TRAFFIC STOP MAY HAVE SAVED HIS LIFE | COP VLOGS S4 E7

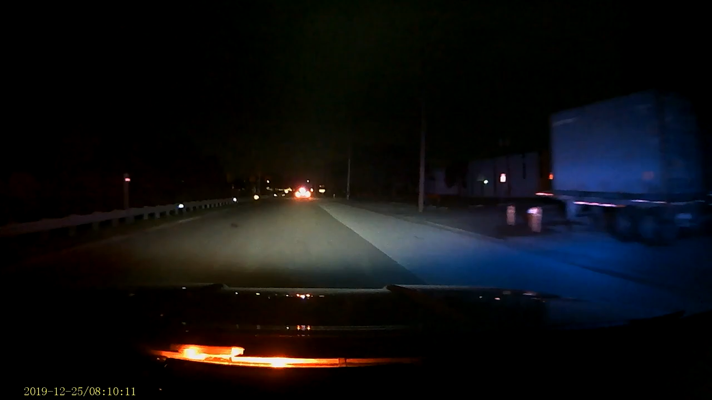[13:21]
I just wanted to let him know because dark street, no street lights, little scooters like this, people here end up just, you know, running into that guy and creaming him and never even see him. So I wanted him to make sure he got that squared away so he was safe. Guys, thank you so much for watching. I know this wasn't a super exciting video. Just so you know, I have requested a couple videos with the donations that